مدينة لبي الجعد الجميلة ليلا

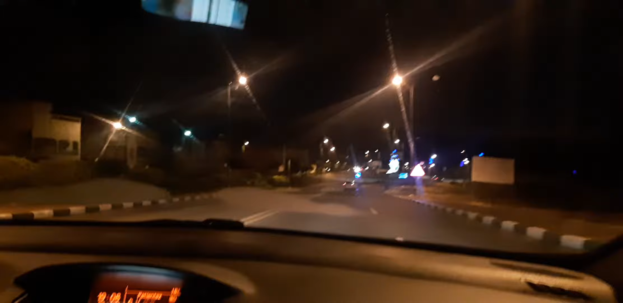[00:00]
السلام عليكم ورحمة الله وبركاته ابي الجعد ما يسمى بفرنسية ابي جون ايه ابي الجعد ليلا اليوم اثنين اسي ها هو الفنان اللي دار ليها
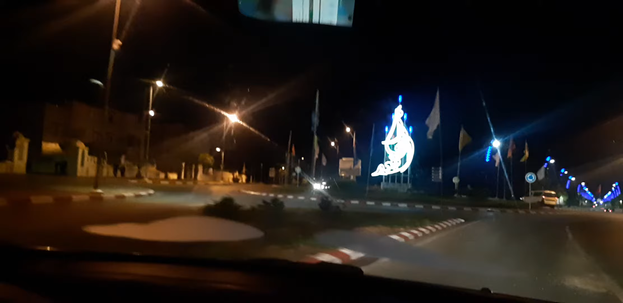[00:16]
اشكرك اسي الفنان الكبير هنا ابي الجعد ابي الجعد ليلا هذا التكويل المياني تعتقده المحكمة الله احفظكم منها المحكمة دار الطريق style وما جوارهم ايه ابي الجهة الناير ابي الجان ليلان ادى غزره اليسي
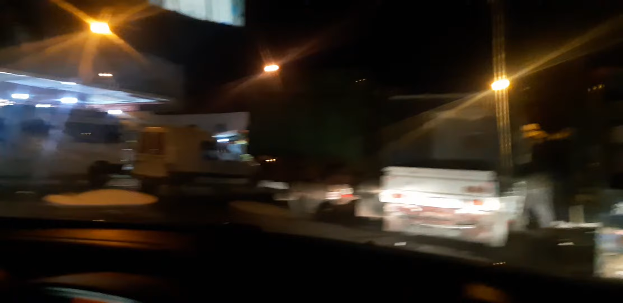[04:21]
اهو القزارة. اهو القزارة. اهو القزارة هالشوائع.